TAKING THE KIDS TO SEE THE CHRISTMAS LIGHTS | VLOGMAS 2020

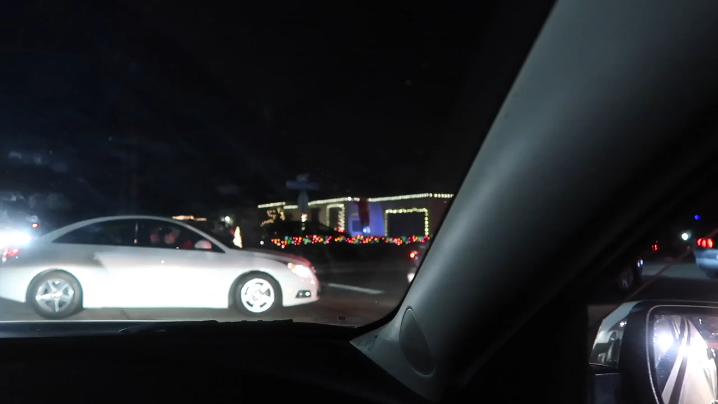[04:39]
This house is usually lit up, but it's for sale, so I get it, but I don't get it.